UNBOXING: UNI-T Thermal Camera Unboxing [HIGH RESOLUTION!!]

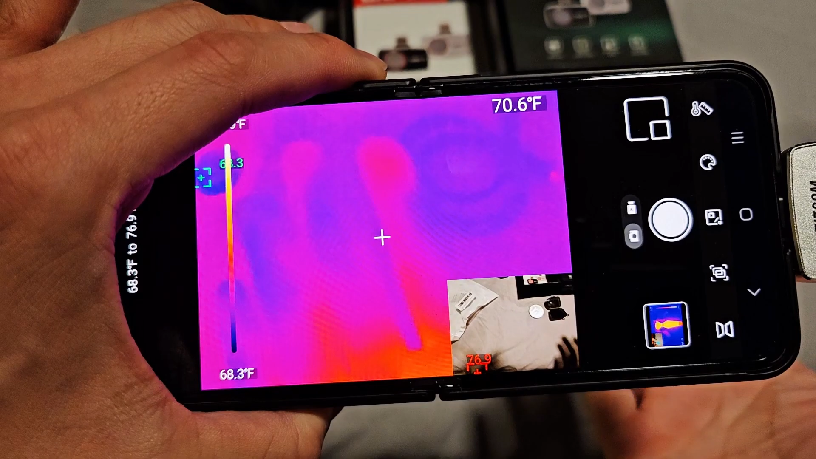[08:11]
On screen: scale bottom 68.3°F
So if I pass my hand over here, you can't even see it yet on the visible light camera over here,
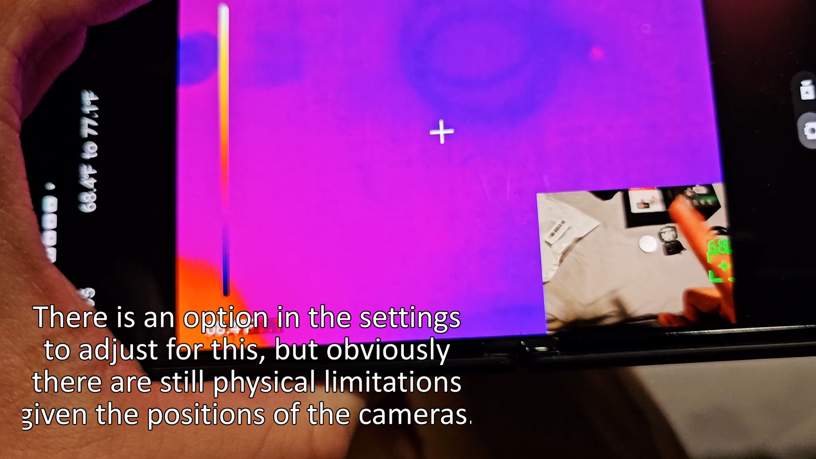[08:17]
but you can on the thermal and then vice versa when you come from the other side.
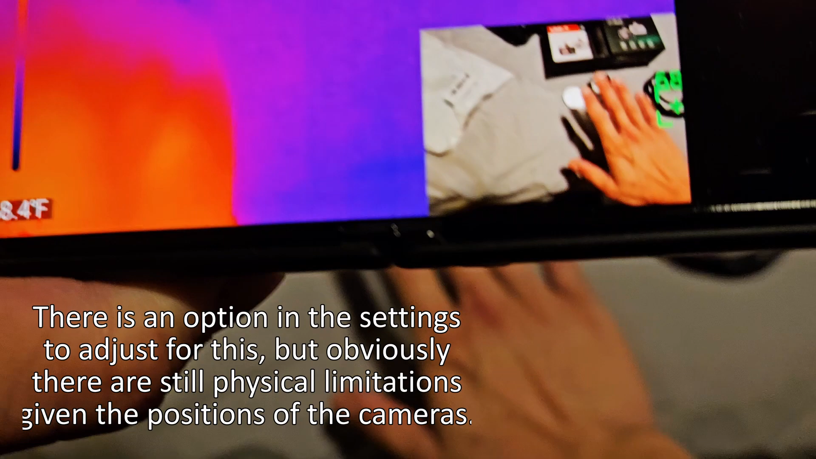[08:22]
And you can also see I have pretty poor circulation in my hands.
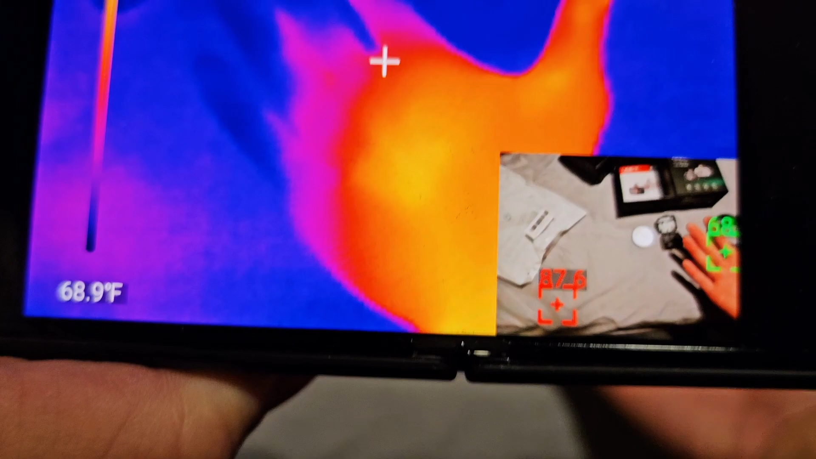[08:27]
So there you go. So far, I've been pretty impressed.
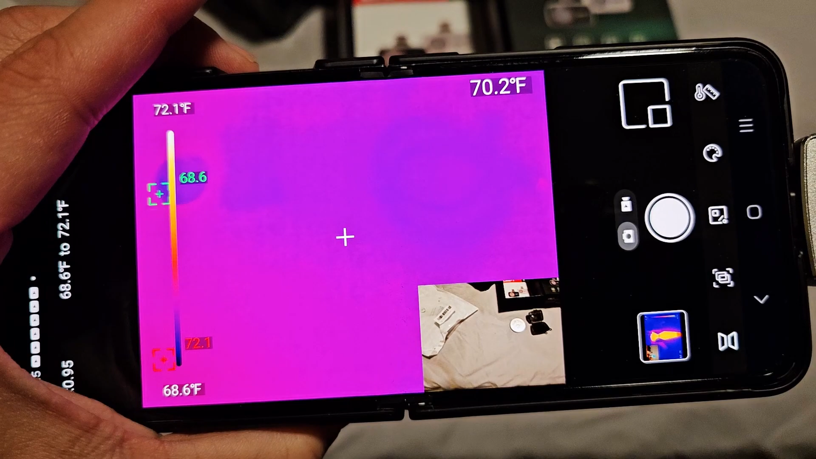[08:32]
On screen: scale top 72.1°F, scale bottom 68.6°F
The picture quality seems pretty good. But now we need to make sure that the video quality is good too, because this camera advertises 25 hertz,
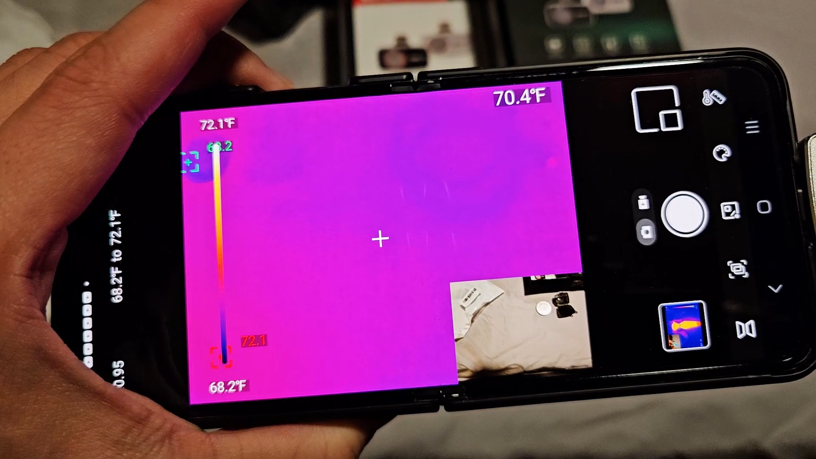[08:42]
On screen: spot 70.4°F, scale top 72.1°F, scale bottom 68.2°F
which is a pretty good refresh rate or frame rate for the camera so that you can get relatively smooth video. It's not going to be, you know, some 120 frames a second, super smooth, you know, ultra HD footage, obviously. But for a thermal camera, really all you need from it is to not be super choppy so that you can somewhat discern what you're looking at. Now what I'm going to try and test it on is my warm steam humidifier,
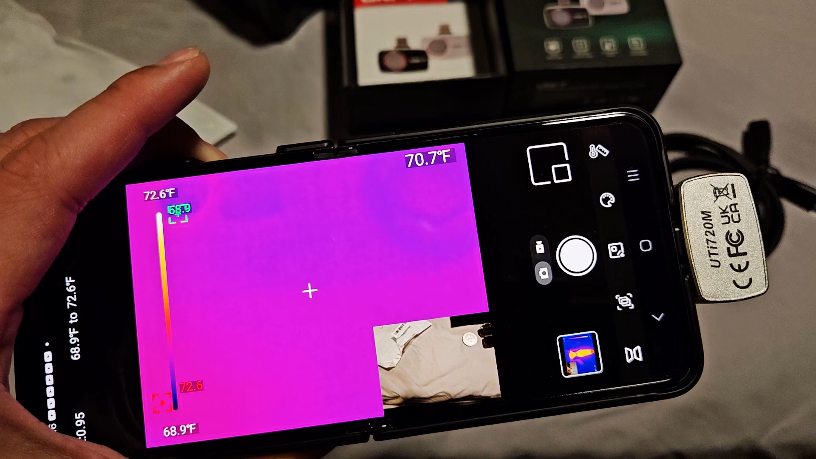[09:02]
On screen: spot 70.7°F, scale top 72.6°F, scale bottom 68.9°F
I think is a perfect example to show thermal delta between the steam and the cool surrounding floor and all that stuff.
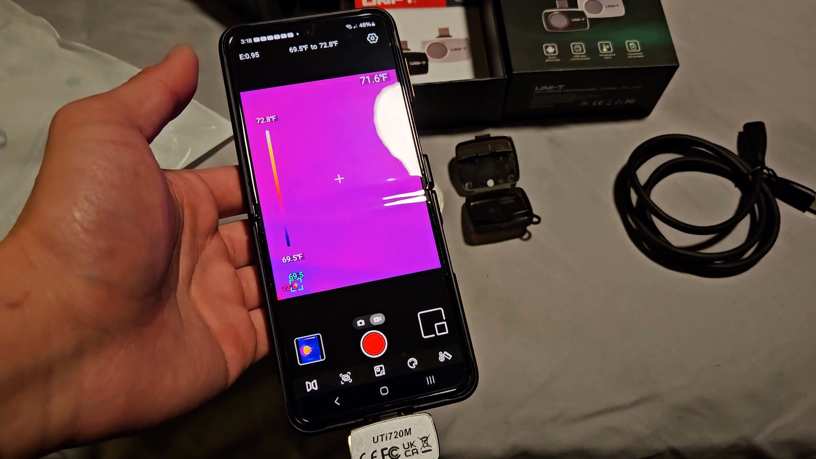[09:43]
On screen: scale top 72.8°F, scale bottom 69.5°F
I did a whole video series on the CAT S61 rugged smartphone that had the thermal camera built in.
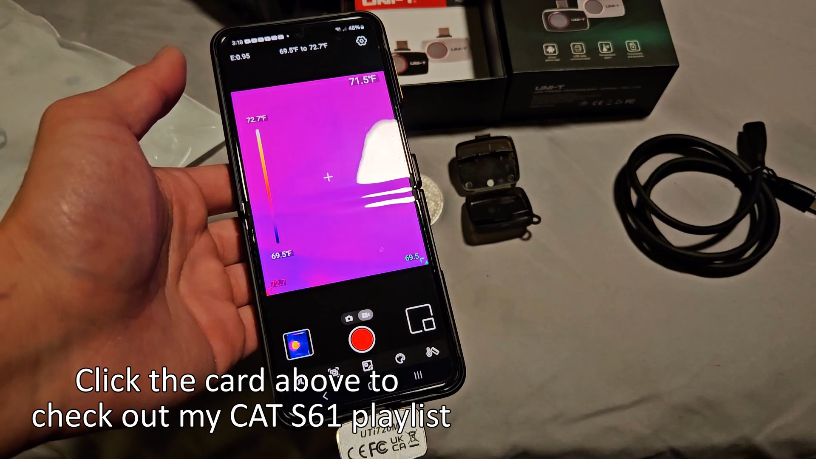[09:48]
On screen: spot 71.5°F, scale top 72.7°F, scale bottom 69.5°F
It had a much slower refresh rate on the thermal camera.
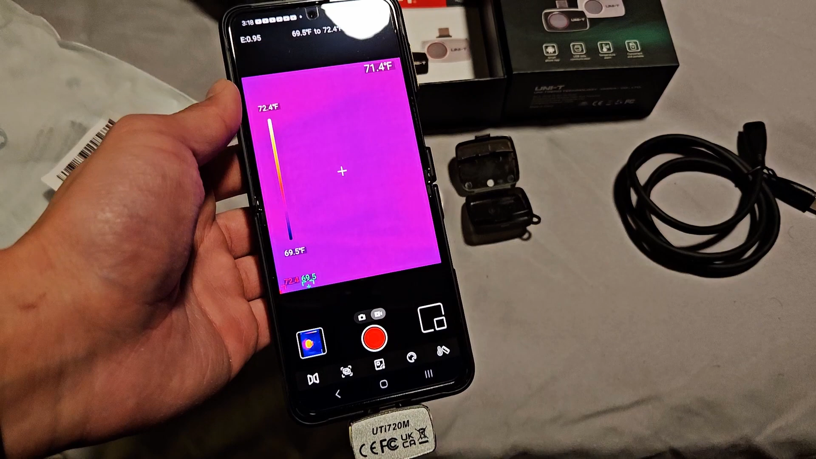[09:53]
On screen: spot 71.4°F, scale top 72.4°F, scale bottom 69.5°F
And the thermal camera's true resolution was only 80 by 60, the sensor resolution. Now they upscaled it using what they call the MSX overlay technology. But nonetheless, it wasn't a very great system.
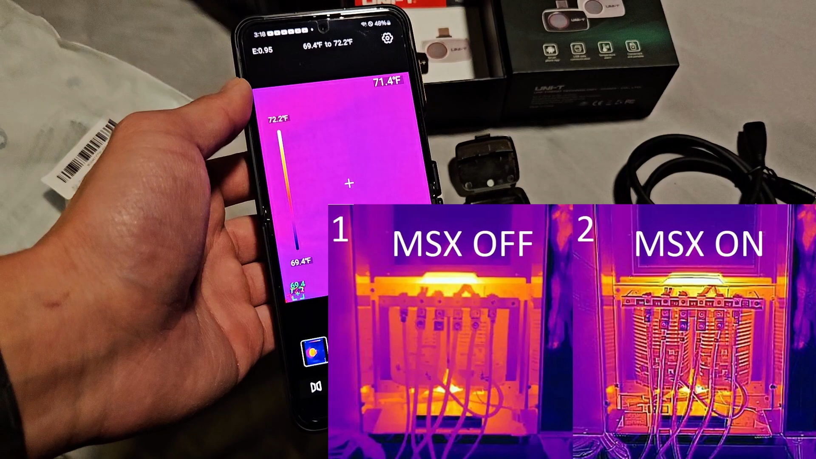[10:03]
On screen: spot 71.4°F, scale top 72.2°F, scale bottom 69.4°F
Whereas with this thing without any visible light camera overlay,
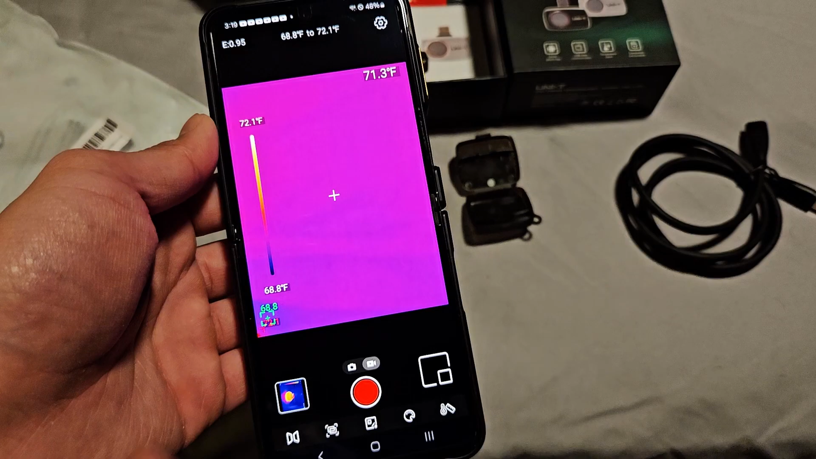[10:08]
On screen: spot 71.3°F, scale top 72.1°F, scale bottom 68.8°F
you can see I'm able to discern things very clearly in
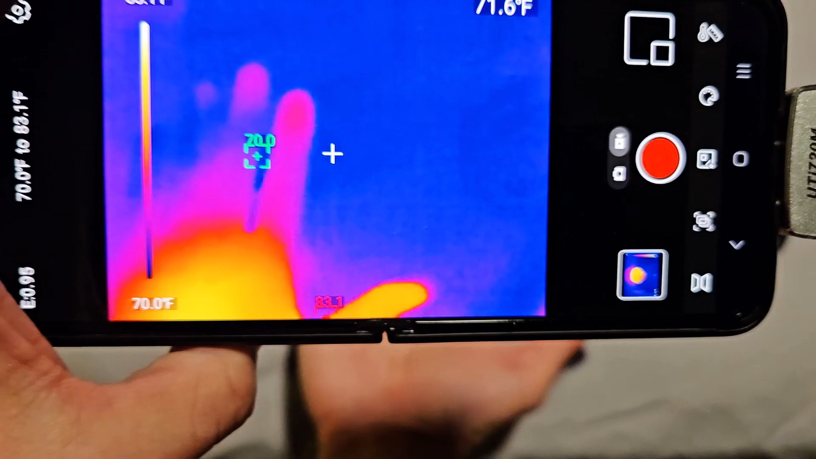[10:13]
On screen: scale bottom 70.0°F
terms of shape and what they are.
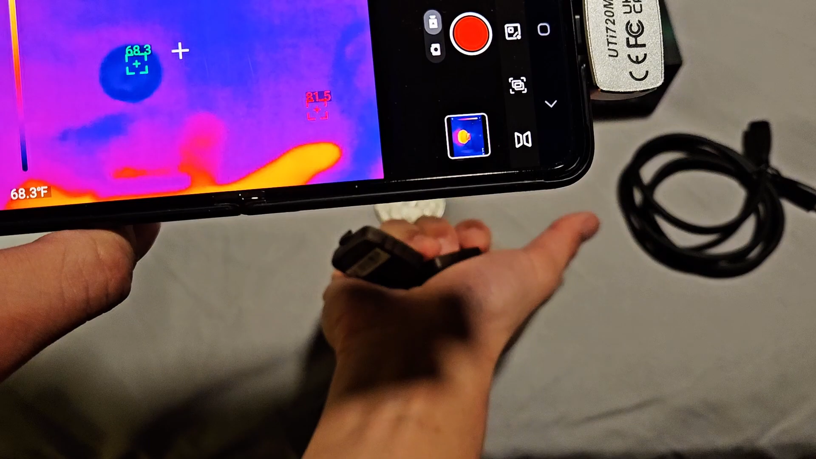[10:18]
On screen: scale bottom 68.3°F
Like here, I'll warm this piece of plastic, this case up, just so that it's visible in the thermal camera. You can clearly see what that is.
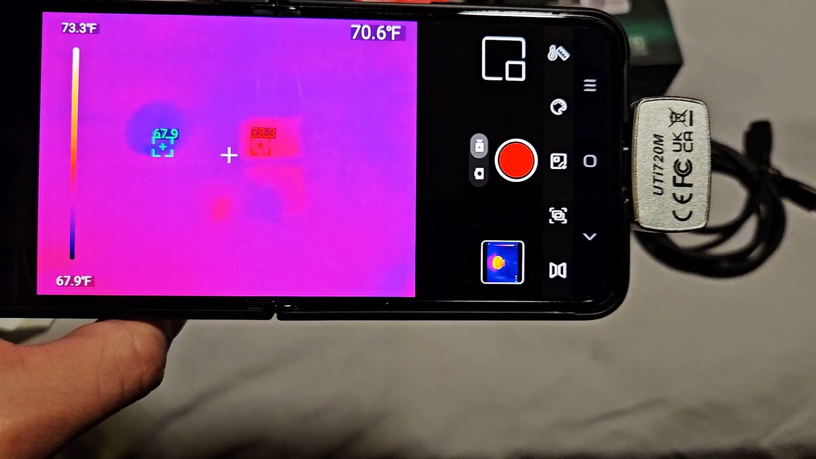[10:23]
On screen: spot 70.6°F, scale top 73.3°F, scale bottom 67.9°F
And even if I get far away from it, it's still visible.
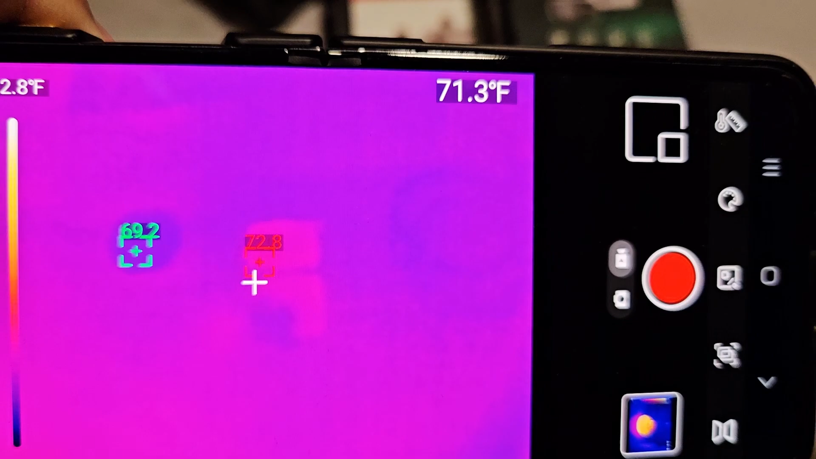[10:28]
On screen: spot 71.3°F
With an 80 by 60 resolution without any sort of visual overlay, this type of object would be almost completely indiscernible.
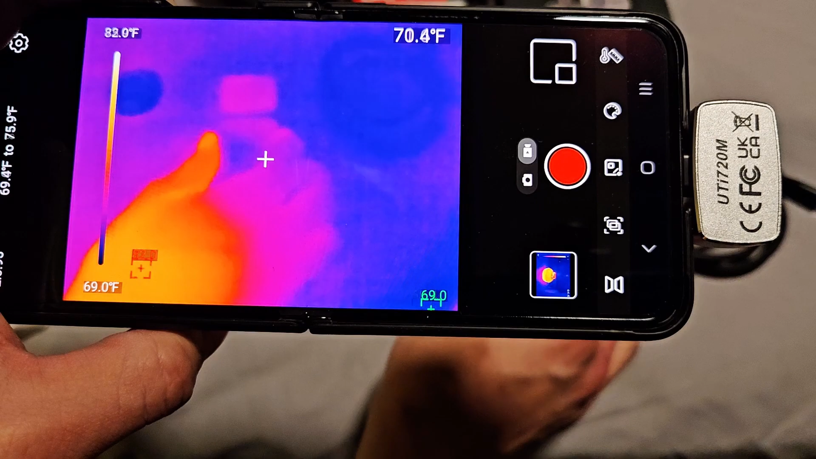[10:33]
On screen: scale top 82.0°F, scale bottom 69.0°F
So this is a very usable resolution for sure. In addition, the refresh rate being much faster,
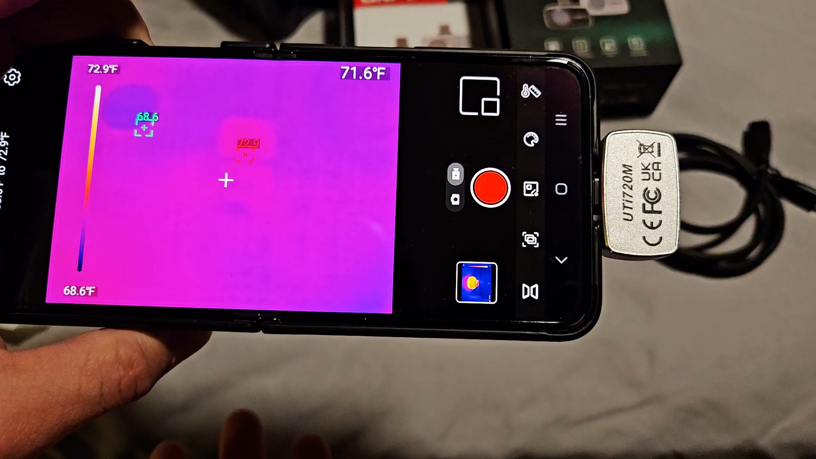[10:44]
On screen: spot 71.6°F, scale top 72.9°F, scale bottom 68.6°F
you can clearly see motion when in that video that I showed you of the steam rising, it's very visible.